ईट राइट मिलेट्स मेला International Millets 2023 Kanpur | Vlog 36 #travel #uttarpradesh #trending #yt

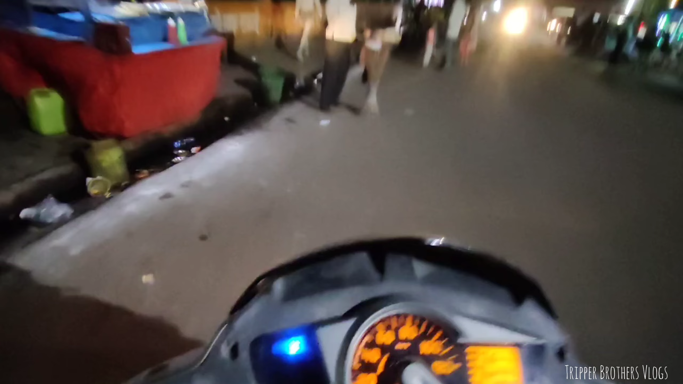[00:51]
यह हमारे शहर का एक मात्र कानपूर डेवलप्मेंट अथॉरिटी के डी है और यह जो आप राइट साइड पर जो देख पार हो ना यही है मिलिट्स फेस्टिवल और यही पर हो रहा है
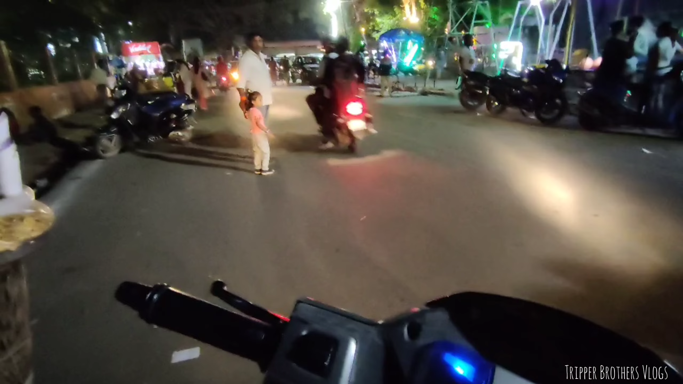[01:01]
तो चलते हैं फिलाल तो मैं अपनी प्यारी सी स्कूटी में हूँ